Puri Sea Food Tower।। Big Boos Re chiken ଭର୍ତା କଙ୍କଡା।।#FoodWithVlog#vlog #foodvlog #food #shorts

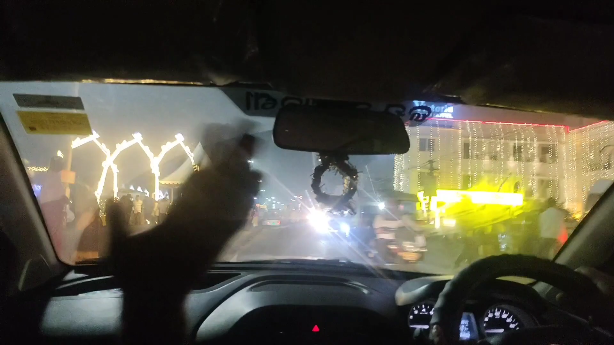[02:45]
ବର୍ତ୍ତମାନ ପୁରୀ ସି ବିଚ୍ ଆଡ଼େ ବାହାରିଲୁ, ଦେଖିପାରୁଥିବେ କେତେ ଜାମ୍, କେବେ ଏତେ ଜାମ୍ ରୁହେନି,